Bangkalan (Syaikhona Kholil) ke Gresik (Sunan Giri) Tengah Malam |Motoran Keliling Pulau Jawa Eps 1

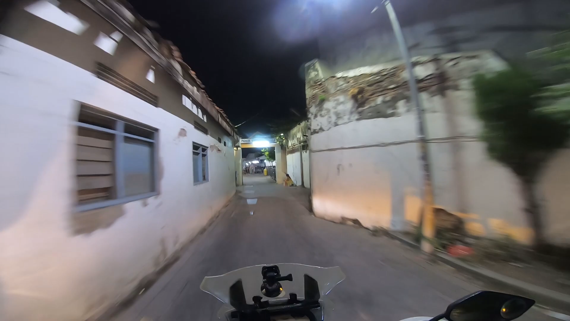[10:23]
motor temenmu rame banget ini ada orang jualan nasi bungkus Oke kita cari parkiran tuh kita belok kanan
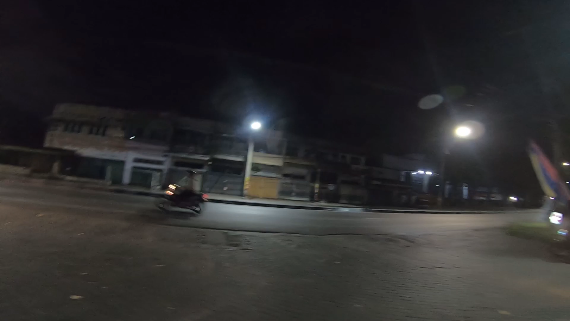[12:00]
ini lokasinya di jalan Jakarta Surabaya Tanjung Perak kalau kesana tuh ke kanan ke arah pelabuhan ke Kamal ya pelabuhan Tanjung Perak teman ya yuk Bismillahirrahmanirrahim kita lanjut langsung ke kemungkinan sampai di Sunan Giri
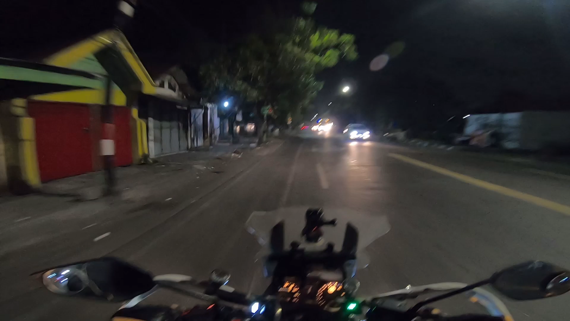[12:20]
pas pada subuh sekarang ini jam 4 lewat kurang 5 insya Allah setengah 5 nanti kan sudah adan semoga sampai sana pas bisa sholat subuh jam 1 teman ya oke ini di jalan Jakarta nanti kita belok kiri terus kita lewat ke arah demak
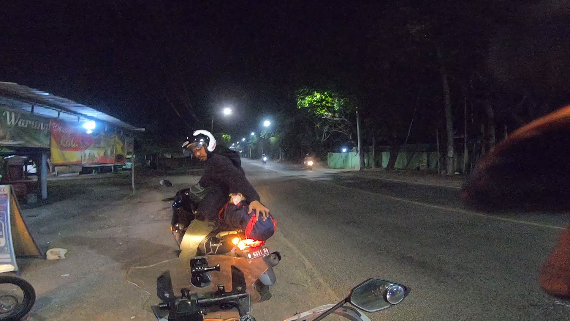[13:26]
ini kita sudah sampai di perbatasan Surabaya Gersik ya teman ya
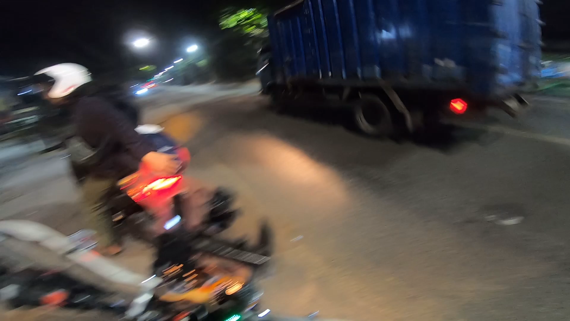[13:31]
ini jam 4 lewat 10 kita bisa lumayan agak sedikit ngebut tapi nggak ngebut sih cuma 80 sampai ya sekitar 80-90an
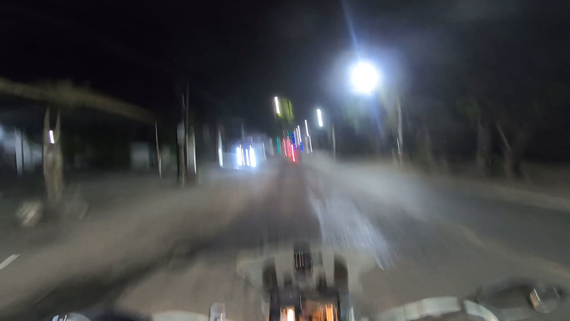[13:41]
kilometer perjaman jarang di atas 100 karena saya juga nggak gitu berani jalur Surabaya Gersik ini memang sangat rawan takutnya ada jalanan yang menipu menipu dalam artian lurusan enak tiba-tiba ada ceglongan atau gimana sih oke di depan ini lampu merah lampu merah ini kalau ke kiri ini ke tol ke kanan ini ke ke tol juga nggak salah ya Surabaya coret pokoknya ini ini kita sudah masuk ke Gersik teman ya
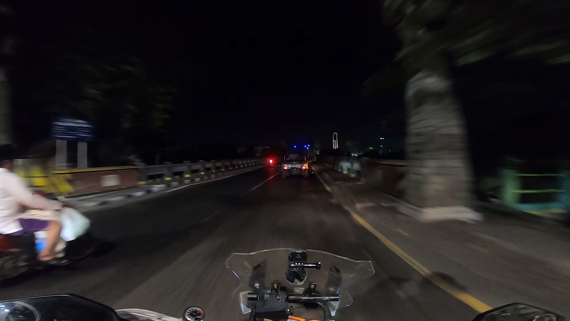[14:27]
nah ini dia Gapuro selamat datang di Kabupaten Gersik
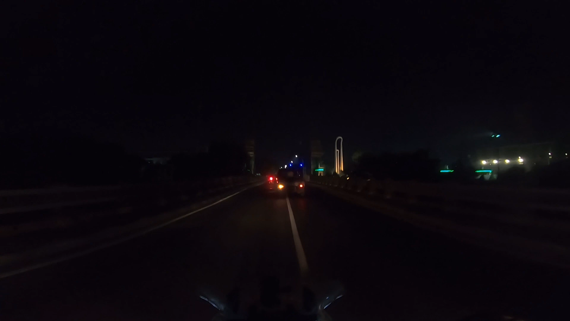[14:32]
saya dulu pernah ngedronin di jembatan ini teman ya bareng sama kontraktor nah kita nggak masuk lewat kotanya kita langsung motong ambil jalur kiri sini teman ya di perempatan Barata ini kita ambil jalur kiri oke karena jalurnya ini sini gelap jadi
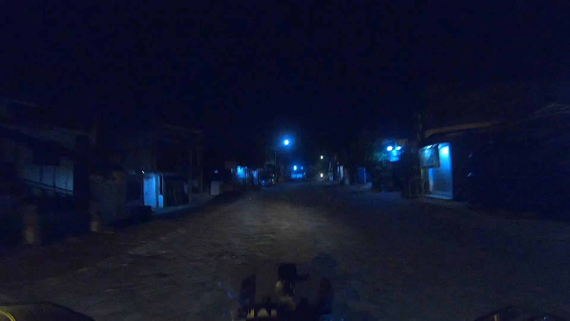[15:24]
nah ini kita sudah masuk ke sekitaran makam sunang giri teman ya ini sudah jalan pavingan menanjak ini saya masih cari parkiran agak lupa-lupa ingat ini saya kayaknya di depan ini belok kiri oh itu di depan tuh tempat parkirannya untuk motor kalau yang bisa ada di sebelah sana jauh terawan ya kalau mobil bisa juga kayaknya tapi ini kita motoran itu parkirannya di atas sana atuh jalannya geroncal-geroncal